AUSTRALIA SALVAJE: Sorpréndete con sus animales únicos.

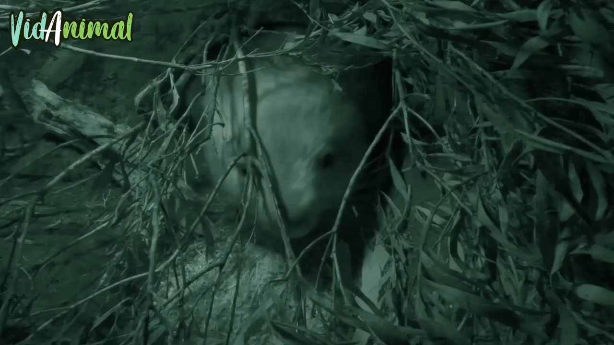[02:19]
Los wombat son en su mayoría nocturnos.
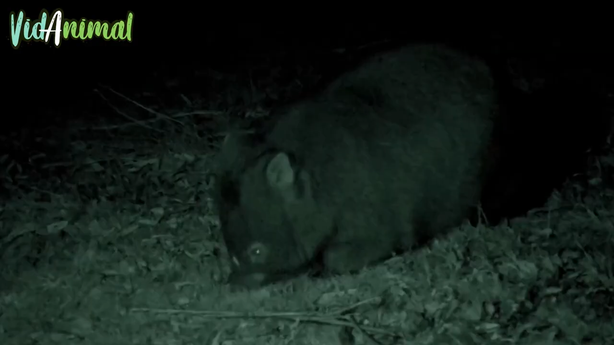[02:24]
Estos astutos animales pasan las noches buscando comida o cavando nuevos túneles, entradas o salidas para sus madrigueras en constante expansión.